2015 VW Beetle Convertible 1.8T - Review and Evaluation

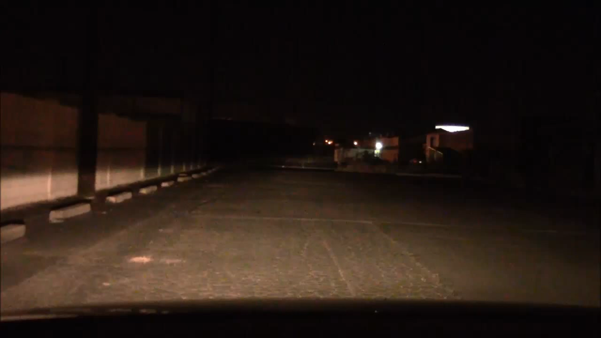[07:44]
And the low beams. Again, sharp cutoff on the left, but more than adequate on the right. I'd say this is a pretty good system. No complaints.